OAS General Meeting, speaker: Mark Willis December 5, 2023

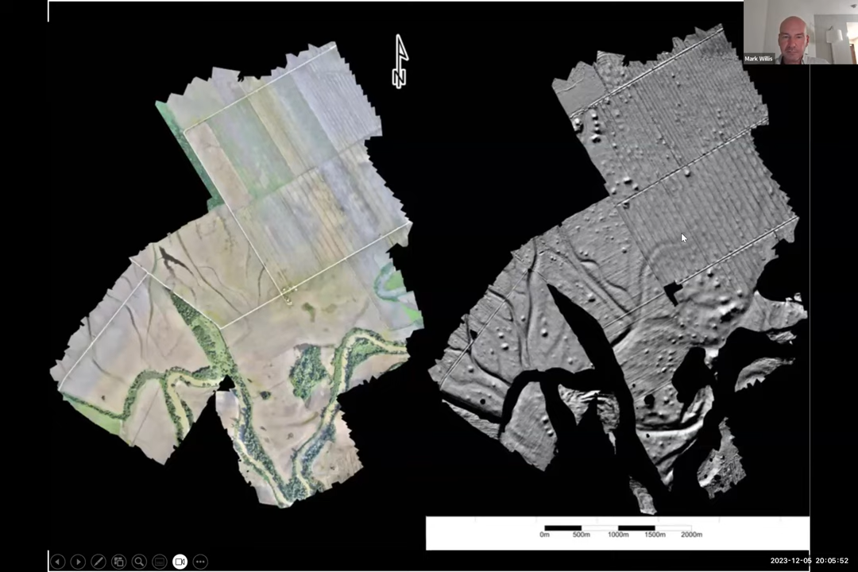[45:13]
And if you move the line around in a few directions, you realize there is about, I think, 180 different bounds just in these two little, little fields. So very helpful for looking at landscape level archaeology. It doesn't always have to be on a drone.
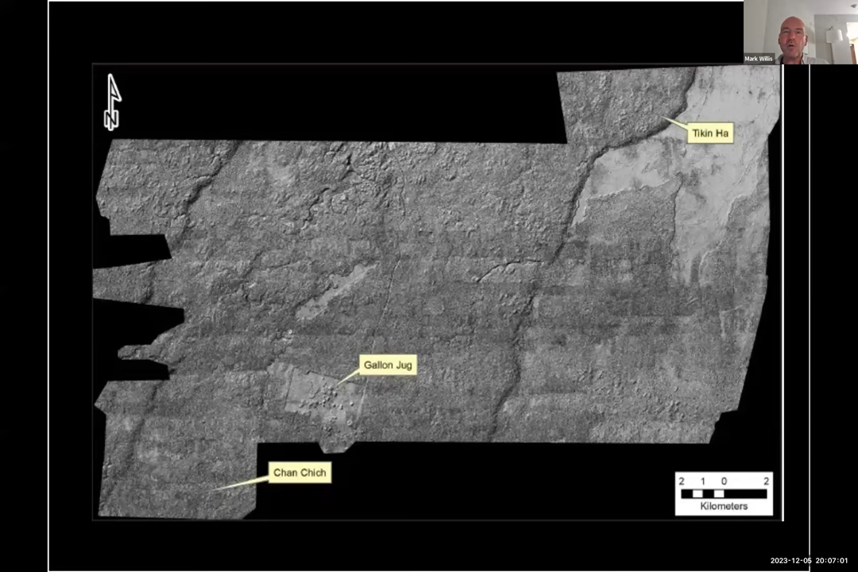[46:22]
There's an archaeological site down here called Chanchiche. I won't go into it, really, other than to tell you that this is an area that we mapped just using a GoPro and a fixed wing aircraft that one of the Mennonite guys had. And I'll give you a little bit of a tease.
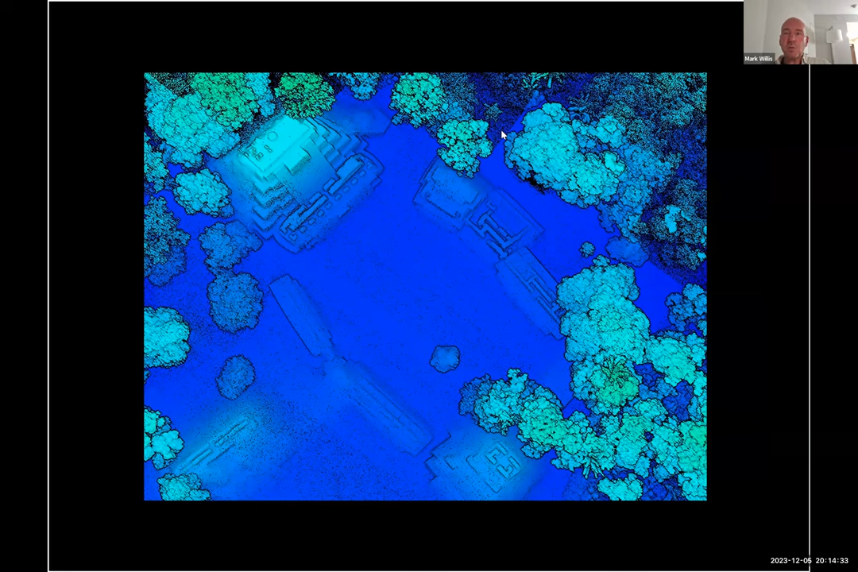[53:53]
But this is what the LIDAR data looks like from the site looking thing. These are vegetation. I think you can see some of the plants and such. But the important part for me as an archaeologist is this sloping ground here. So this is a mound that's under very dense vegetation. And here's another way to illustrate that data.
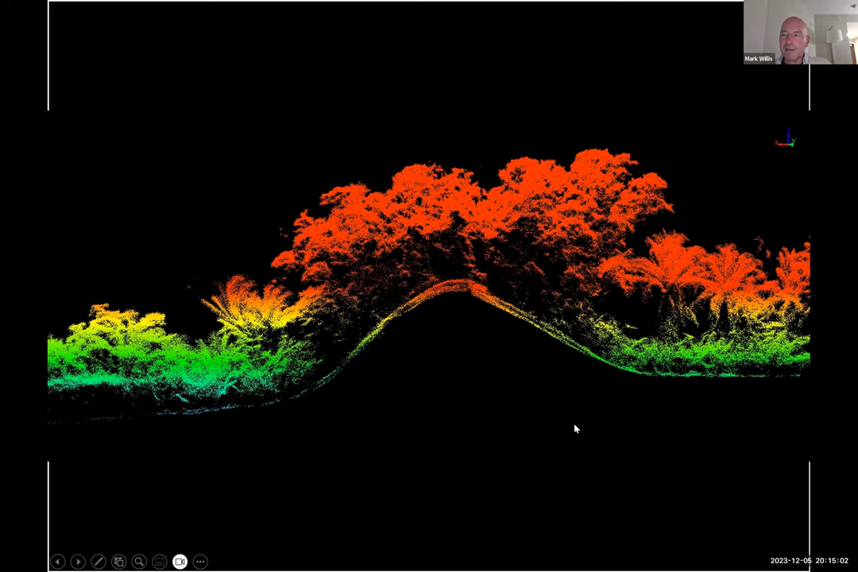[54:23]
On top, this is the LIDAR data with all the vegetation. And below it, you can see what happens when we look at only the signals from the bare earth model. And we can see that there's a beautiful Maya site that's back there in the jungle.
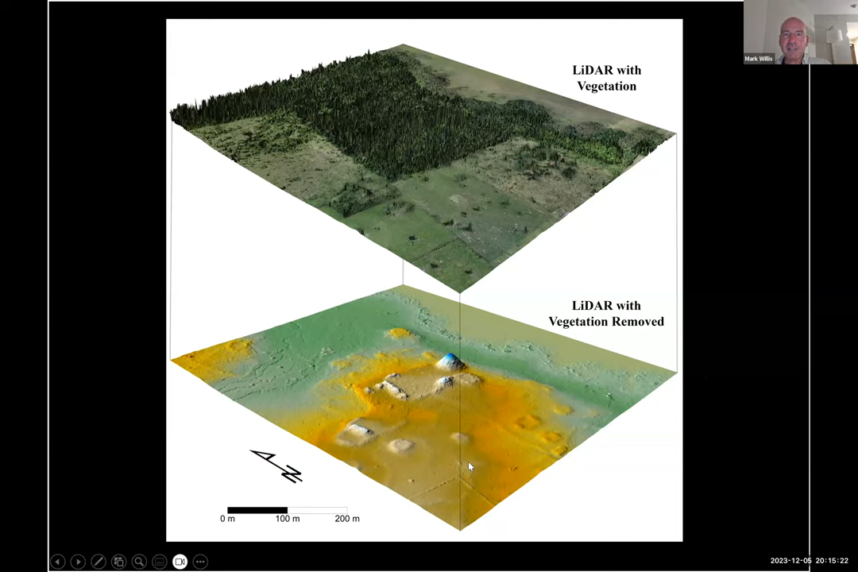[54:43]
So this is that site Altoon Ha. Again, the middle doesn't have any vegetation. But all these areas around to the sides are in jungle or very dense vegetation. And when you compare this to the map that the archaeologists have of the structures that they've drawn in, there's so much more here that we see that just hasn't been documented yet.
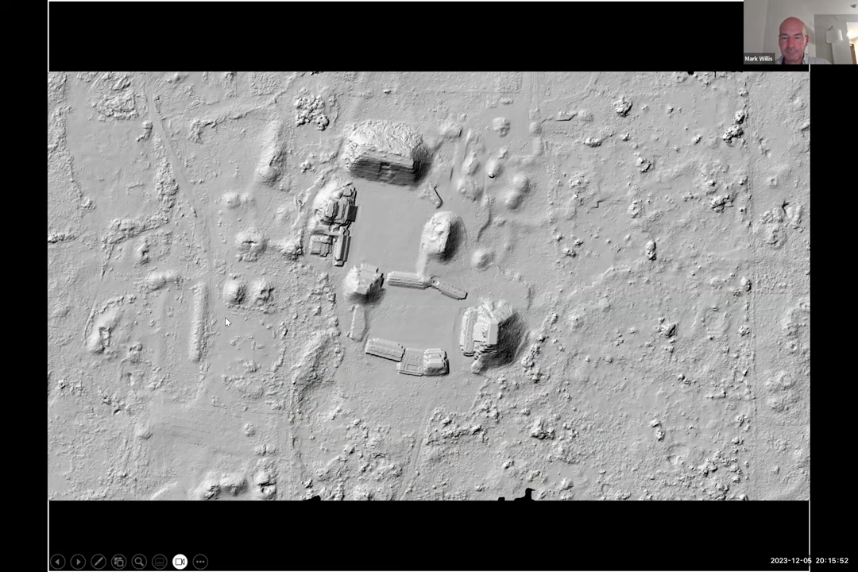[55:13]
Okay, the very last thing, and I think I'll end up using just about right on my time, is this is kind of an accident that happened with some data I recently collected. And it's using a different kind of sensor, which is a thermal imaging sensor, and the thermal imaging sensor is designed to see heat. And so it tells you the very precise temperature of things.
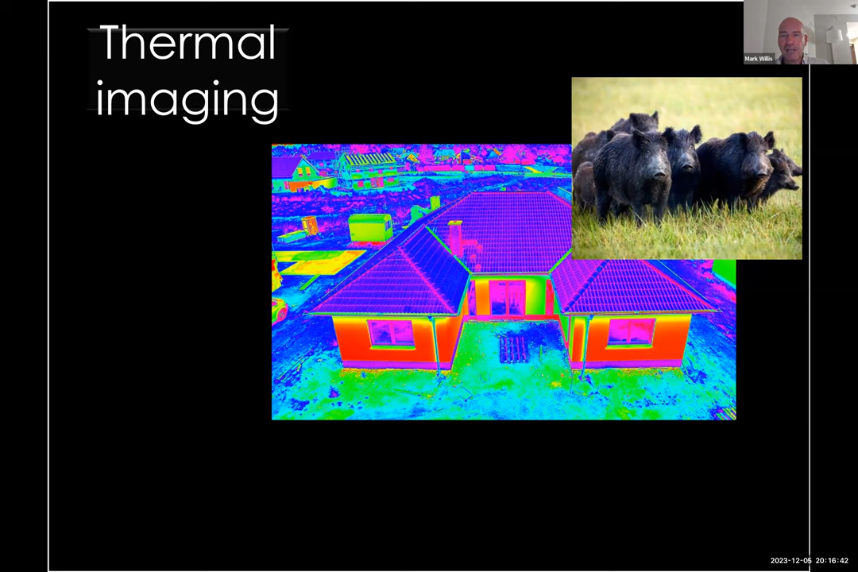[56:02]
A lot of people use them for hunting wild hogs at night when they're active. So they can find the heat signature of the animal and track it down. But I bought it for something, you know, that doesn't involve killing animals.